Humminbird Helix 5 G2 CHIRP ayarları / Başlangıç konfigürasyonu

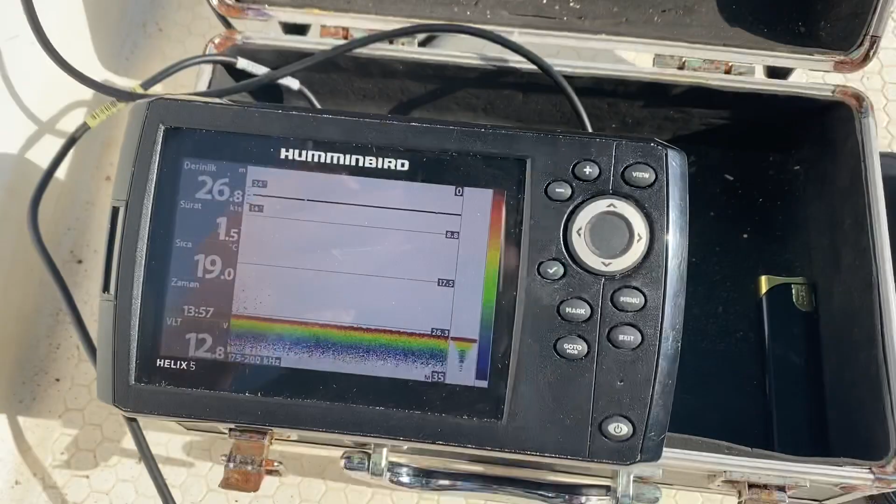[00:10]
On screen: depth 26.8 m, water 19.0°C
Ben de uzun araştırmalar sonucu doğru ayarlarımı az çok bulabildiğimi düşünüyorum.
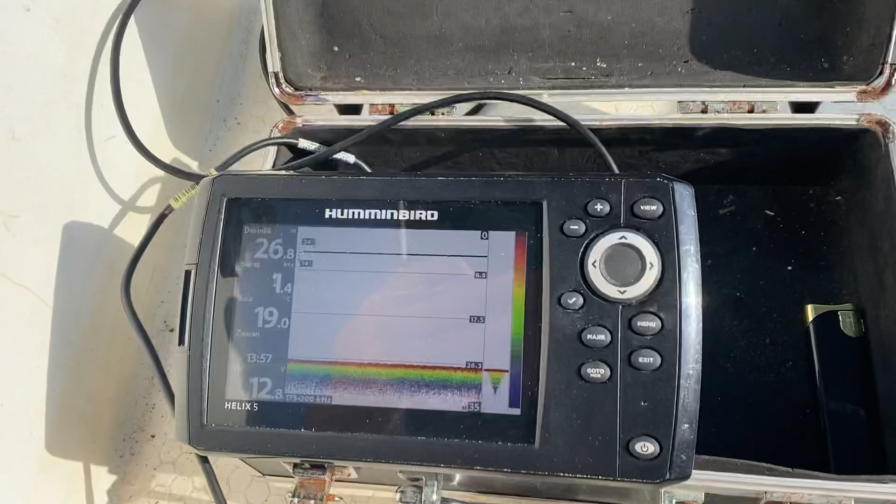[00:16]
Şu an gerçi bulunduğum bölgede pek bir hareketlilik yok.
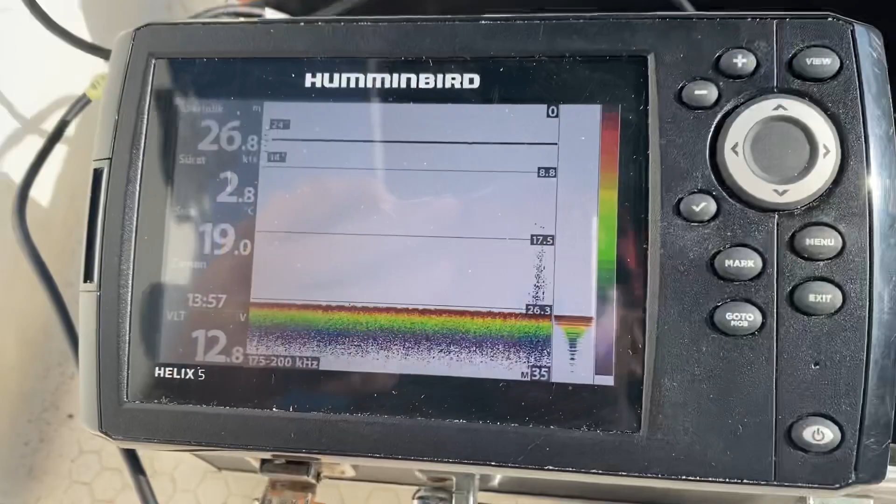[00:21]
On screen: depth 26.8 m
Ama ayarlarla ilgili sizlere bir video çekmek istedim.
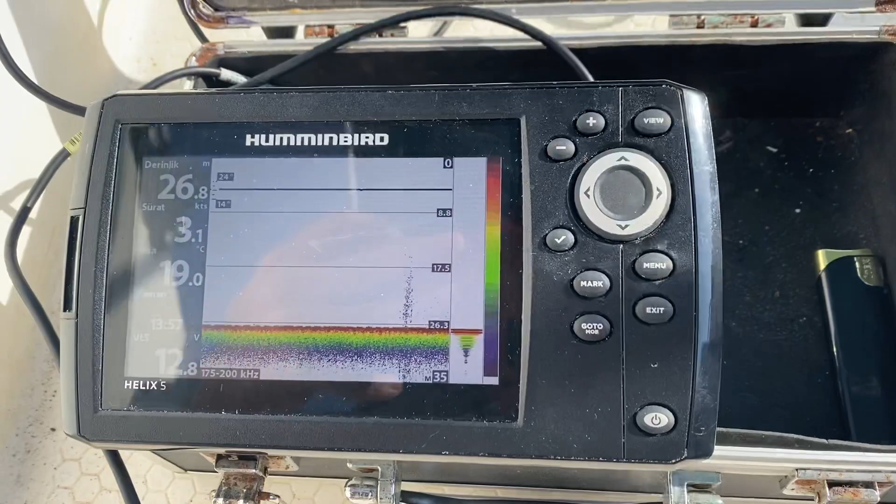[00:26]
On screen: depth 26.8 m, water 19.0°C, speed 3.1 kn
Onları paylaşacağım şimdi yavaş yavaş. Bu esnada da tekneyi biraz ilerleteyim.
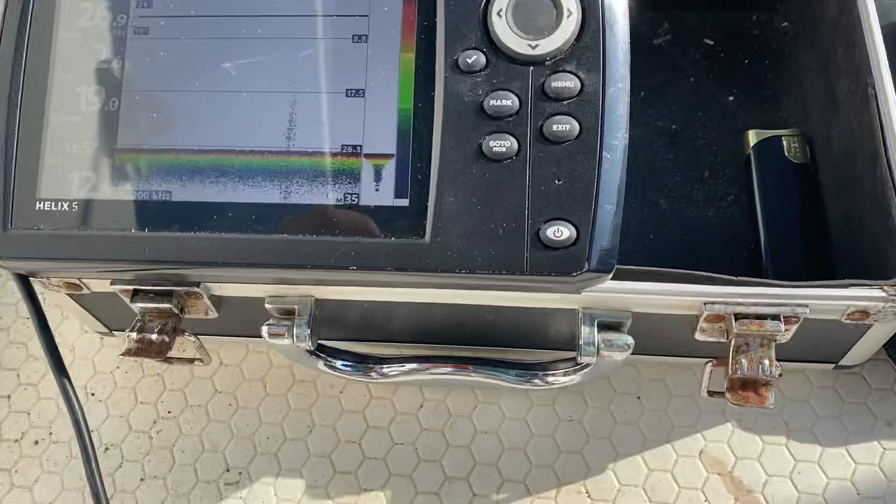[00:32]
Altta bir şey varsa hem yazmış olur, nette görmüş oluruz.
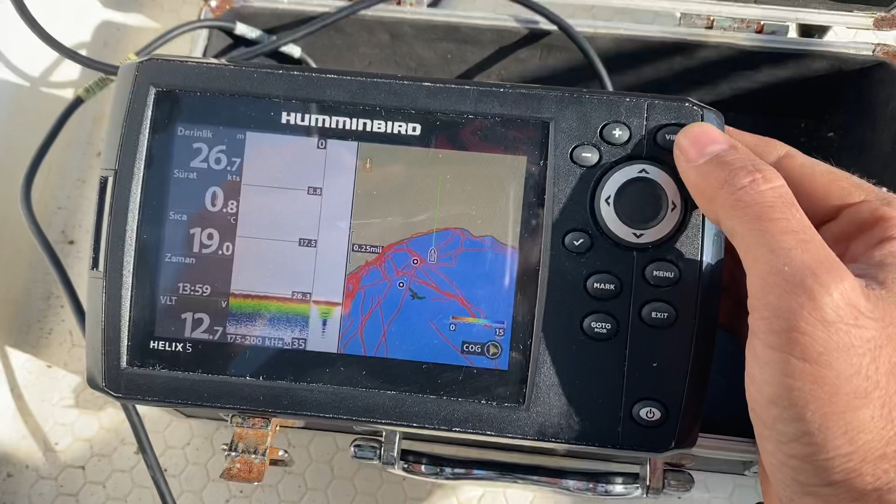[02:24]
On screen: water 19.0°C, speed 0.8 kn
View tuşundan Burada harita, burada sonar görebiliyorsunuz.
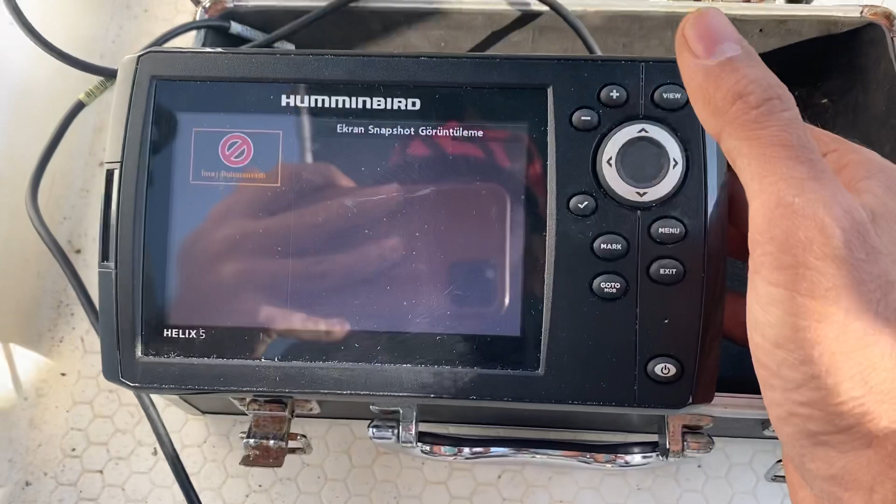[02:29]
Tek tek bunun Varyasyonları var. Ben şu anda yüksek frekansla kullanıyorum.
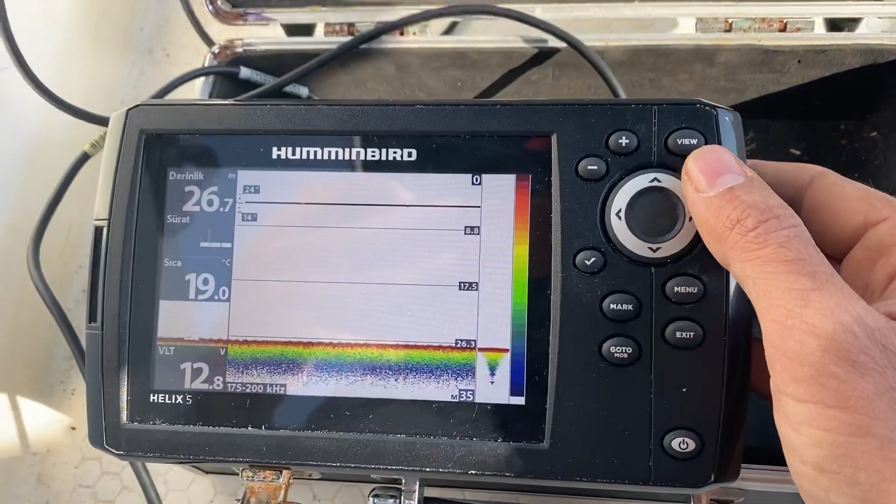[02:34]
On screen: depth 26.7 m, water 19.0°C
Fazla derinde avlanamadığım için Ki
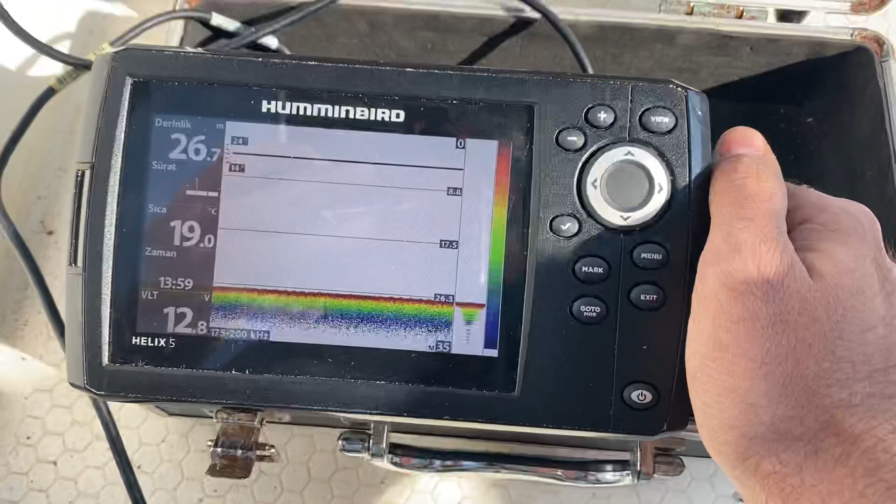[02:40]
On screen: depth 26.7 m, water 19.0°C
derinlik fazla olmadığı zaman yüksek frekans ayarlanması gerekiyor.
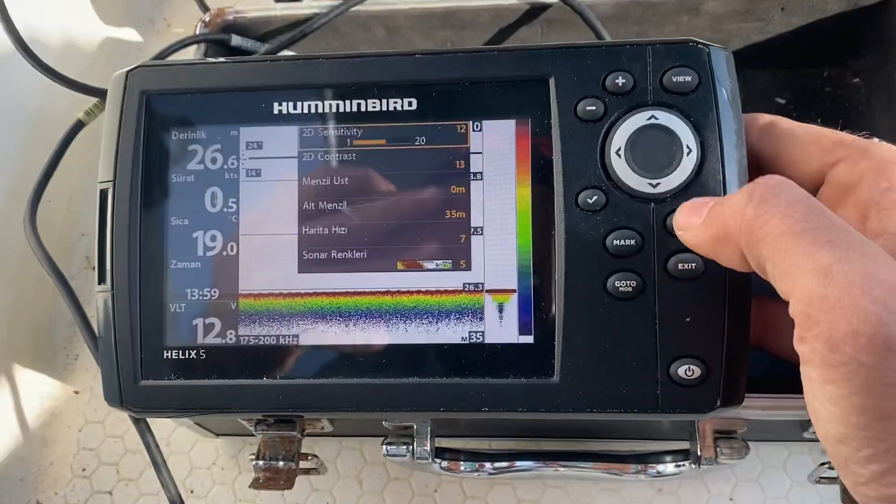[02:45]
On screen: depth 26.6 m, water 19.0°C
İlk öncelikle Menü tuşuna bir kez bastığımızda Çabuk
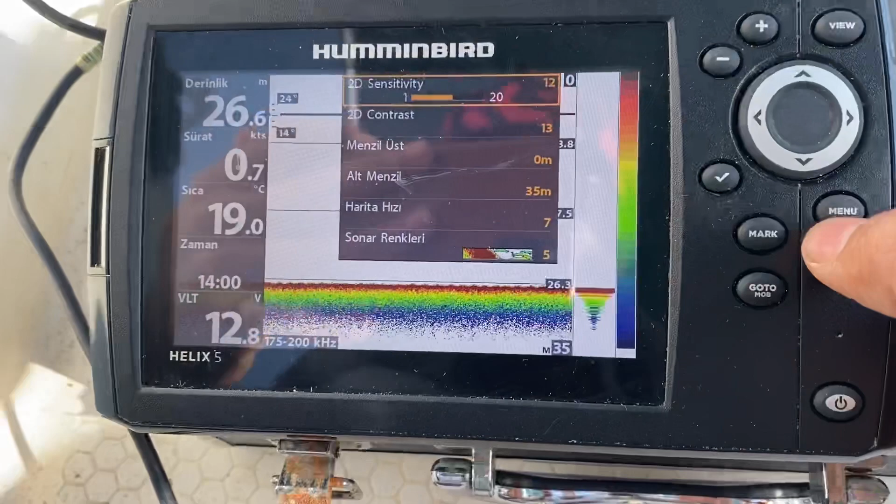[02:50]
On screen: depth 26.6 m, water 19.0°C
ayar Bu Quick Setup kısmı geliyor.
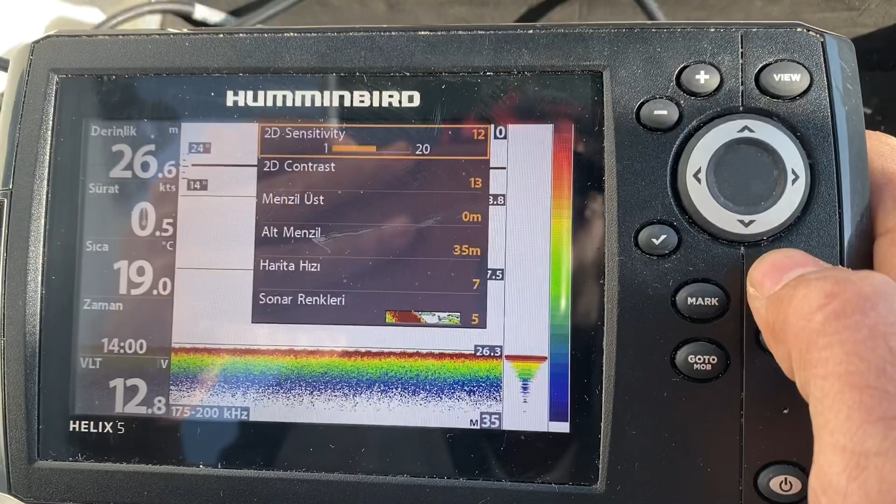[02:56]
On screen: depth 26.6 m, water 19.0°C, speed 0.5 kn
Burada da benim ayarlarım bu şekilde. Hassasiyet Kontrast Üst
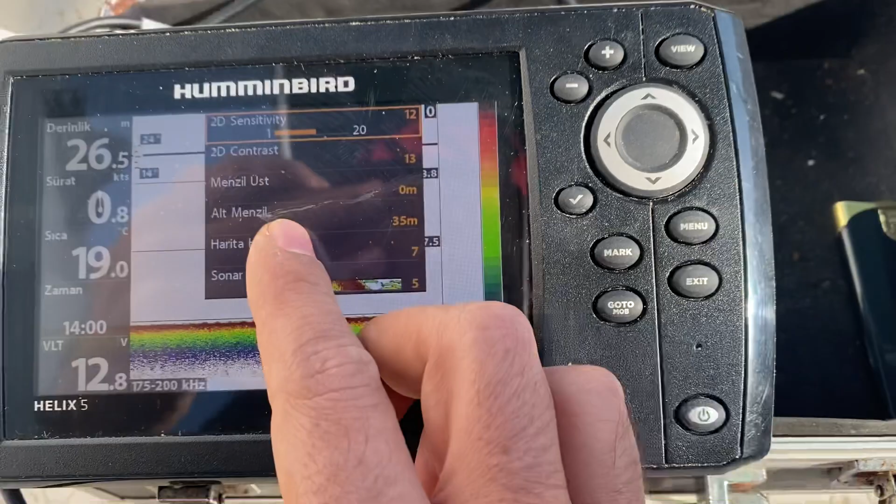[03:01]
On screen: depth 26.5 m
menzil Alt menzil Ben maksimum şu an 35-40 metrelere falan çıkacağım. Şimdi bunu 35 metre olarak ayarladım. Bunu yükselttiğimde Alt menzilin şu şekilde yukarılara çıktığını görebilirsiniz.
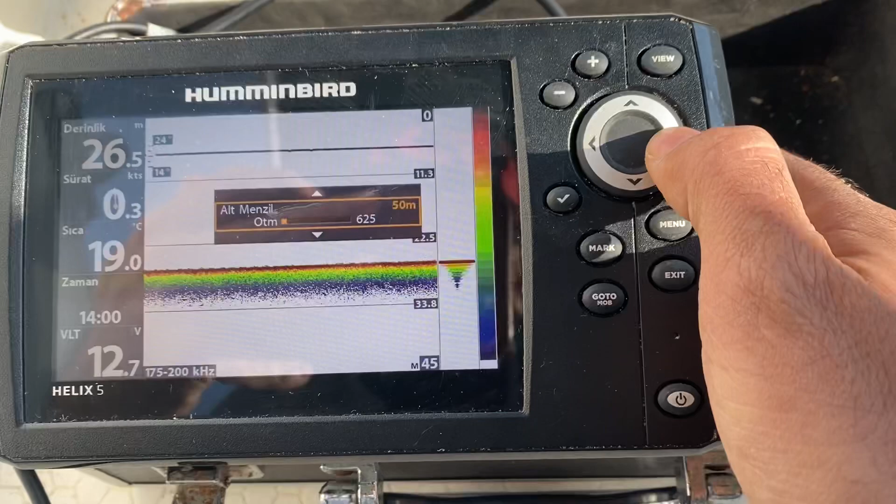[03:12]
On screen: depth 26.5 m, water 19.0°C, speed 0.3 kn
Tabi derinleştikçe bu böyle aşağıya iniyor.
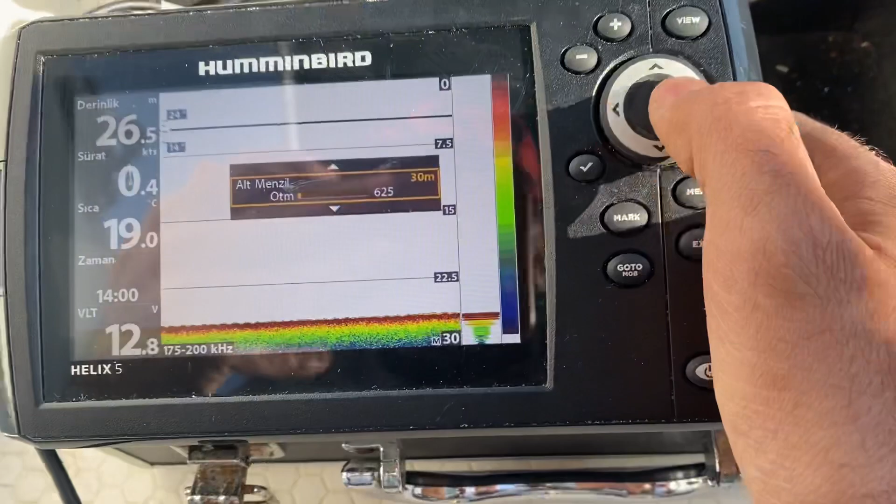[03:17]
On screen: depth 26.5 m, speed 0.4 kn
Avlandığınız meraya göre Gittiğiniz yere göre bunu değiştirmek gerekiyor.
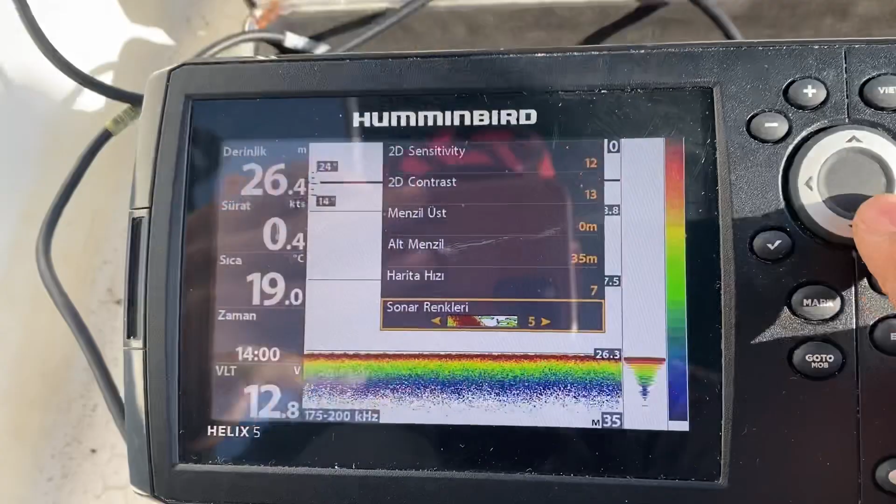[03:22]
On screen: depth 26.4 m, water 19.0°C
Sonar renkleri olarak 5'i kullanıyorum ben.
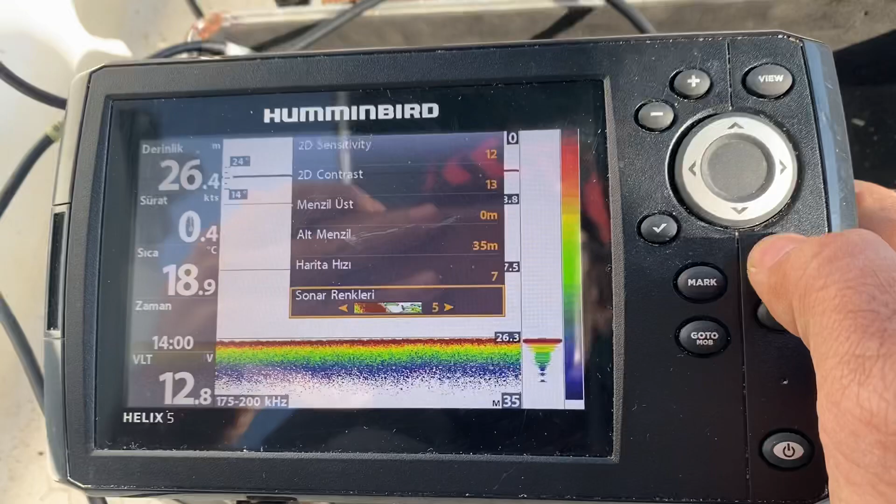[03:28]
On screen: depth 26.4 m, water 18.9°C, speed 0.4 kn
İkinci kez menü tuşuna bastığımızda Cihazın Ana ayağı kısmı açılıyor.
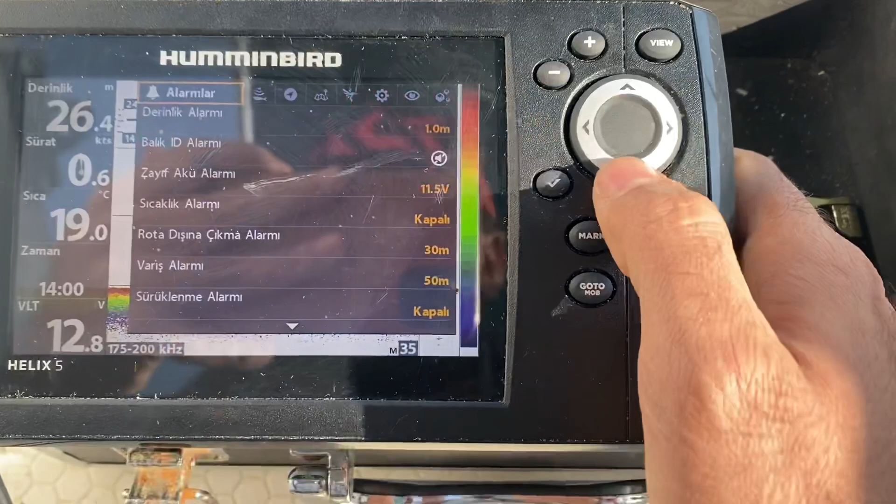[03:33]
On screen: depth 26.4 m, water 19.0°C, speed 0.6 kn
Bu alarm kısımları bende genelde hepsi kapalı. Sürüklenme alarmı vesaire.
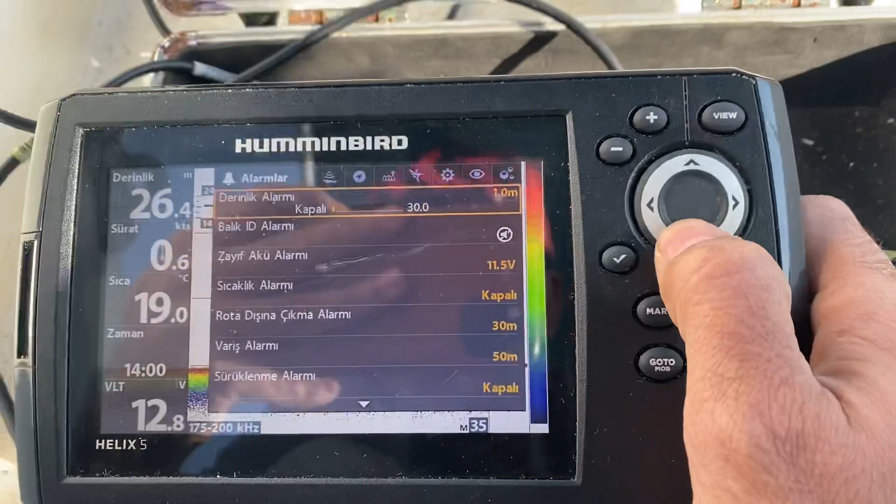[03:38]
On screen: depth 26.4 m, water 19.0°C, speed 0.6 kn
Bir tek şeyi açtım ben. Derinlik alarmını 1 metre olarak ayarladım ki